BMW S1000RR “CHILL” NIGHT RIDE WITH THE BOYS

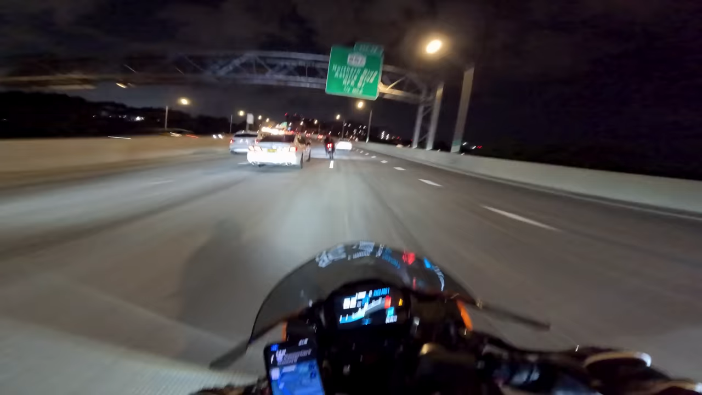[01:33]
Bro, New York is filled with the most random just dips on the road. Or like speed bumps on the freeway, dude. Like, I don't understand. Why are there speed bumps on the freeway? There's a few like bumps, dude, that legitimately almost tossed me off my bike. Like, I felt like I was on one of those like bulls that you ride.
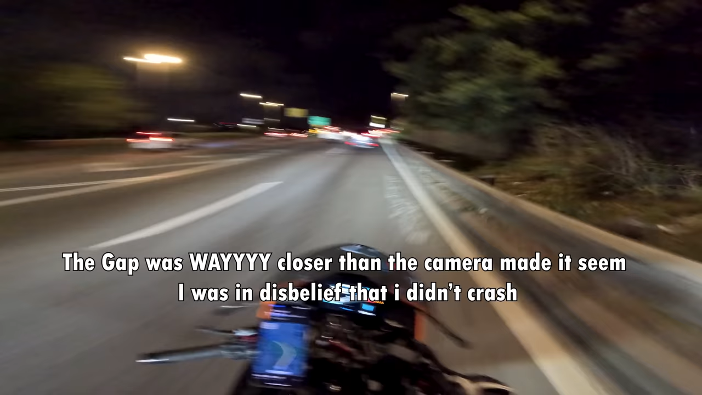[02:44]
Damn, that was sketchy. I already committed. I couldn't back off. I couldn't back off of it. Okay. Okay. Oh! Oh! Oh! Okay!
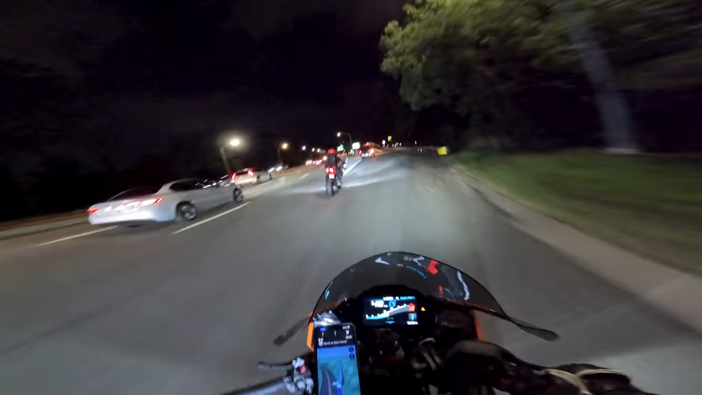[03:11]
Oh, New Haven, boy! We're so close to being out of this state. I think we got literally like maybe 15 minutes left and we're out of this New York. Back into Connecticut, where we can proceed with our reckless shenanigans.
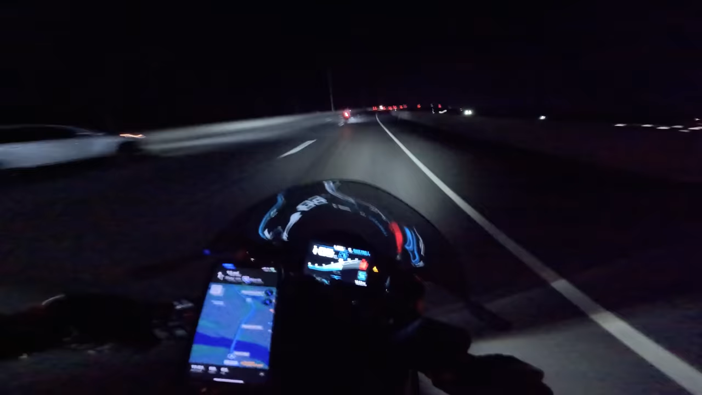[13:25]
God, is that an R34? Oh, that's not. Oh, it's an R35. Oh, it's still nice